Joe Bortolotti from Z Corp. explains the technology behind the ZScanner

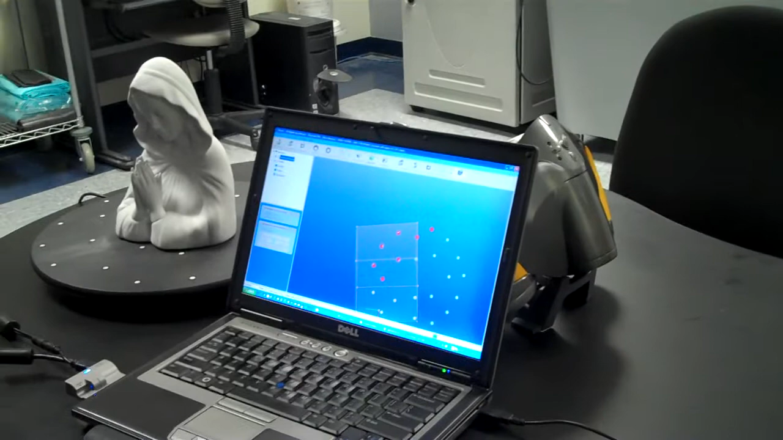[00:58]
And then they also, the second part is a laser crosshair, it's actually a single laser barrel in a prism that splits into the crosshair.